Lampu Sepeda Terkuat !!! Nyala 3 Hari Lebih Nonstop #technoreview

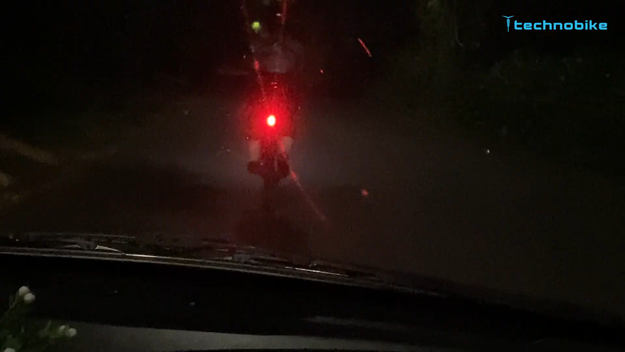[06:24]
Oke, untuk yang penasaran mode output dari Lezain laser drive, langsung aja kita tes tiap mode dari Lezain laser drive ini.